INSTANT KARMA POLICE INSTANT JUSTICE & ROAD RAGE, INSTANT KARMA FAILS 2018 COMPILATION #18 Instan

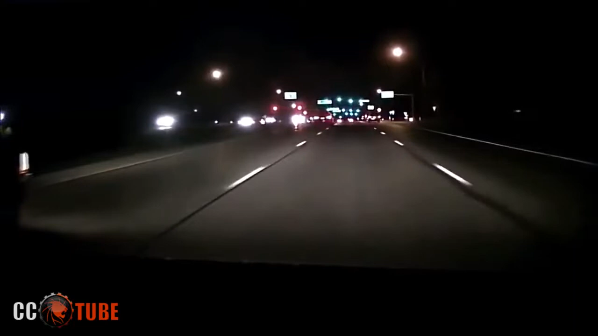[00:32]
Why is that? He's so slow. Yeah, full on Honda. I don't know. That was a full on run. That was close. Oh! Oh, yes!